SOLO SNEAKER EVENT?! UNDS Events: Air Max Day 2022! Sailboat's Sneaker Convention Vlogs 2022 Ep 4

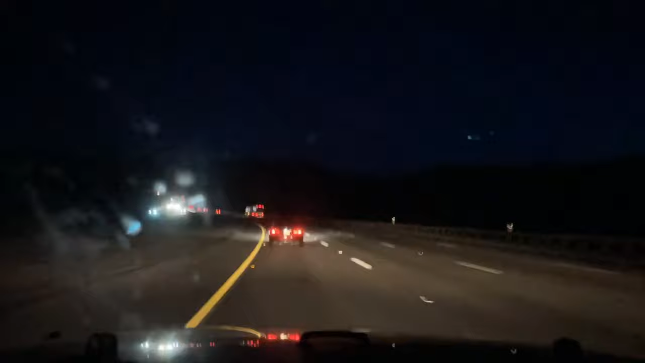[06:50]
The drive up to San Francisco took me on the 5 north and it was actually a pretty nice drive because the entire way the roads were clear and I got to wake up with the sun.